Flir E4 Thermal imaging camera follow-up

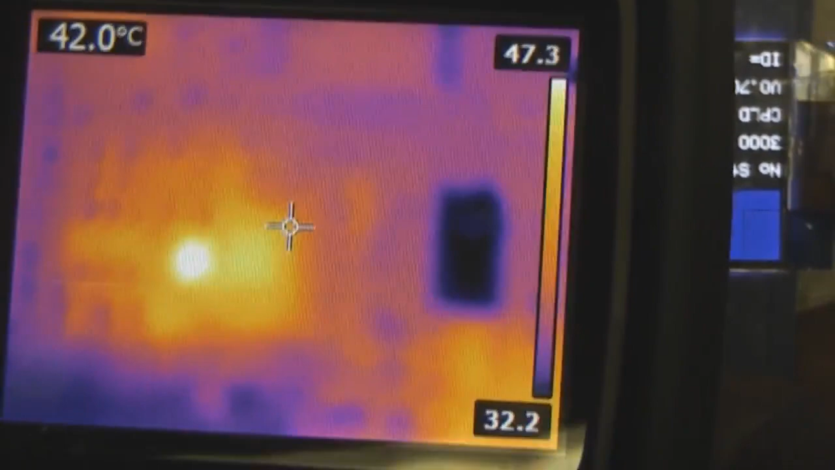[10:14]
On screen: spot 42.0°C
Maybe 10mm away from the front.
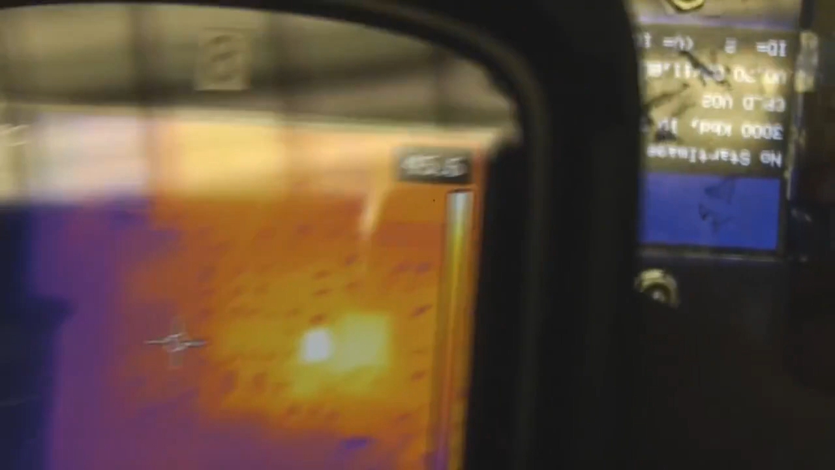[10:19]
So we've got probably about a 40mm field of view.
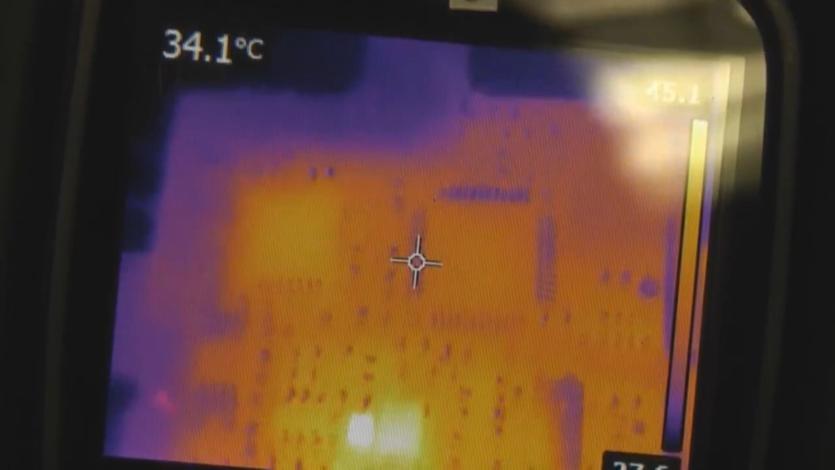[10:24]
On screen: spot 34.1°C
So it gets a fairly reasonable level of detail on that. I don't think there will be much point in getting any closer.
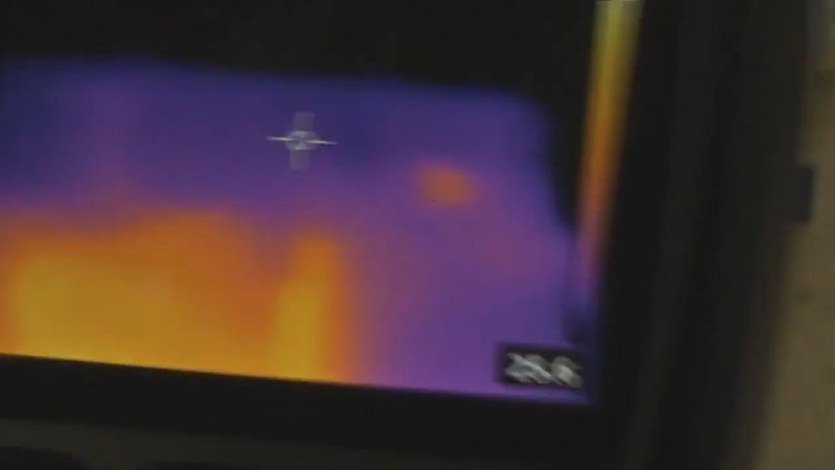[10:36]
One thing to bear in mind with both the lens and the...
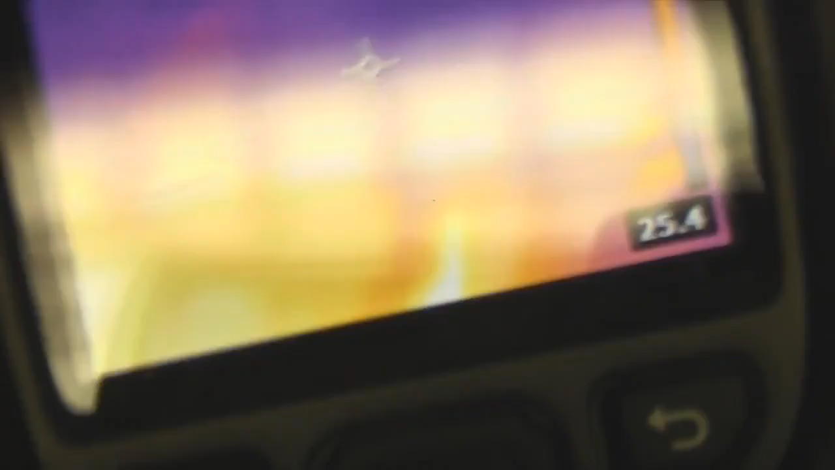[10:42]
One thing to bear in mind with both the additional lenses and adjusting the lenses, it's quite likely that the calibration won't be correct.
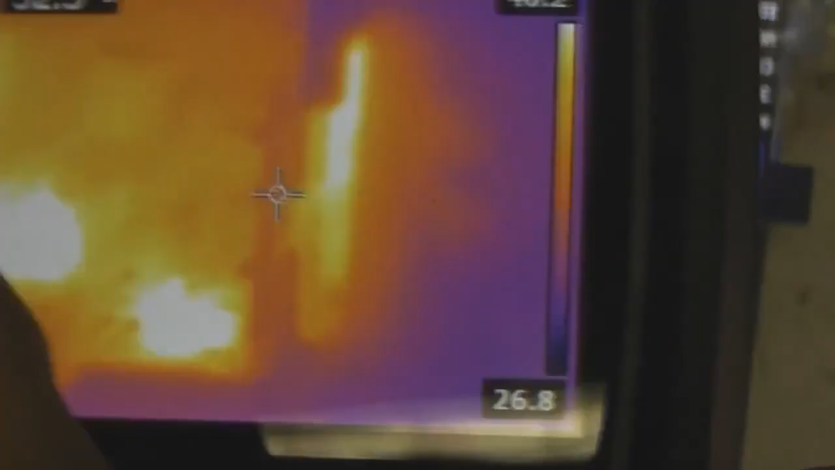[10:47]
Because obviously this thing's calibrated with its own lens and with its own field of view.
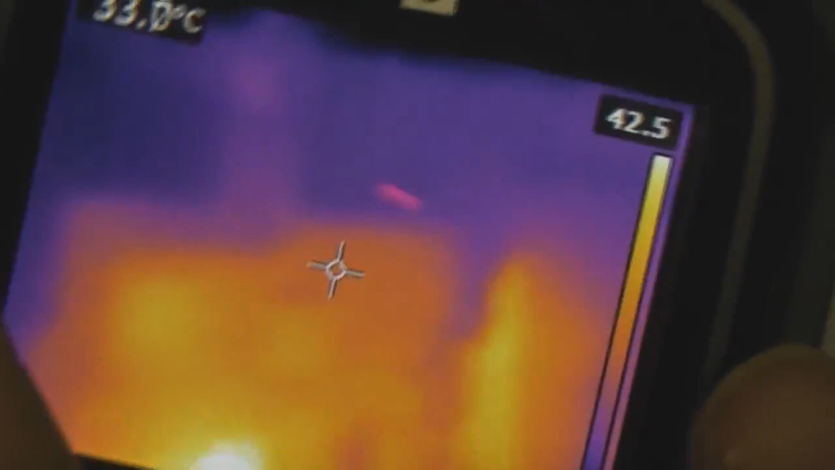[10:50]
So as soon as you start messing around with that, the actual temperature indications are probably not going to be particularly accurate.
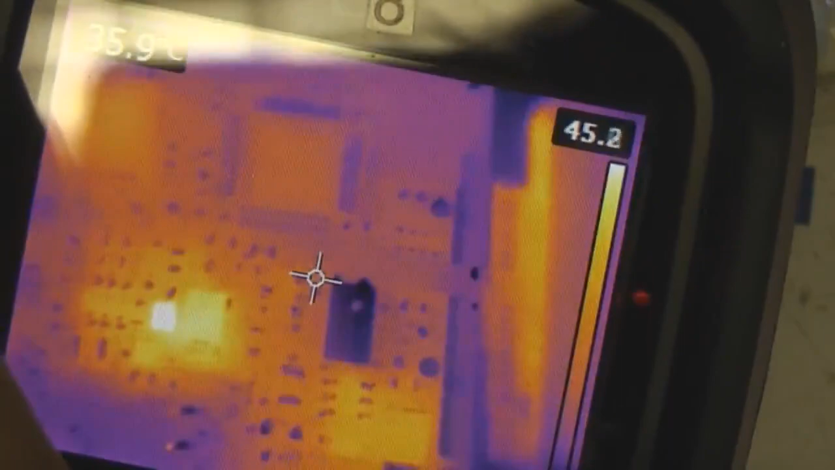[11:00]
On screen: spot 35.9°C
But generally when you're using it for this sort of thing, you really are more interested in what's getting hot, where the problem is, rather than the absolute temperature.
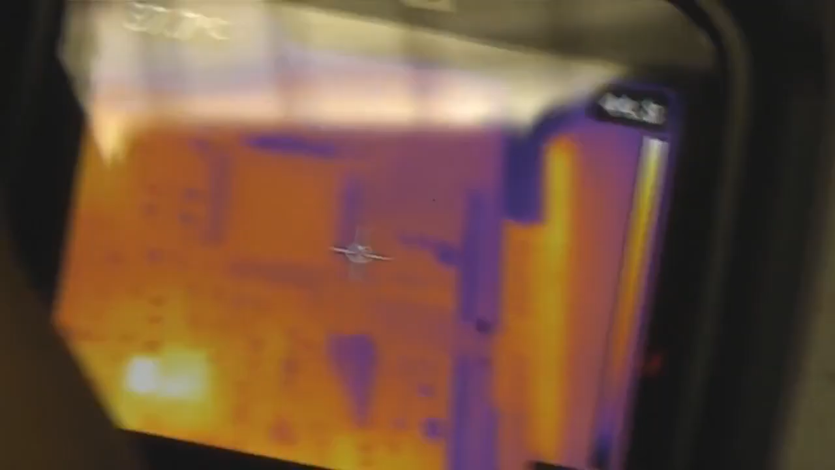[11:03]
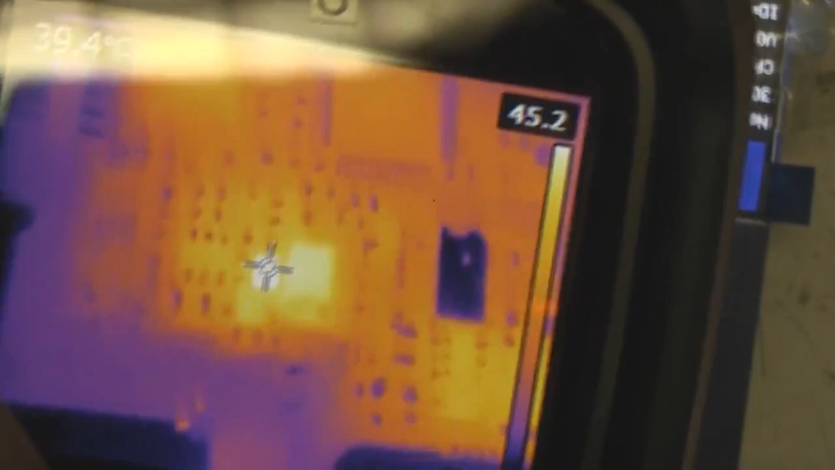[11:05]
On screen: spot 39.4°C
I haven't actually done any measurements, but it wouldn't be hard to do. You can obviously point it at something at a known temperature and then tweak the lens and see if that changes.